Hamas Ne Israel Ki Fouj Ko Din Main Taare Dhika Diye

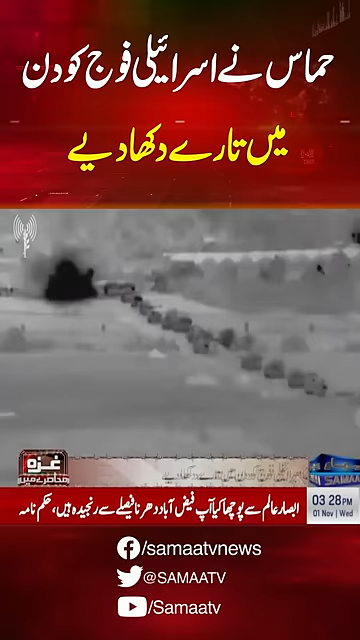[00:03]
اسرائیل غزہ میں زمینی کا روائی کی بھاری قیمت چکانے لگا سرحد پار کرنے والے سہیونی فوجیوں کی صرف لاشیں واپس آنے لگیں القصام بریگیڈ نے درجن و اسرائیلی ٹینک کو